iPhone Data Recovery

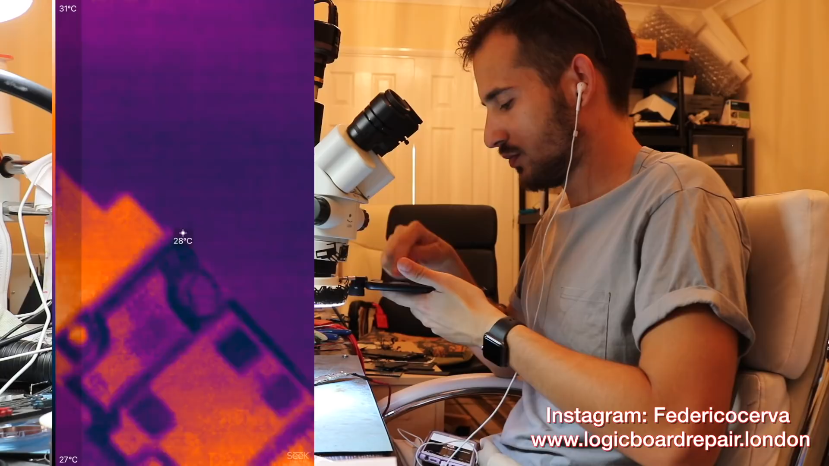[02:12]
On screen: spot 28°C, scale top 31°C, scale bottom 27°C
we're going to start here yeah that area is getting hot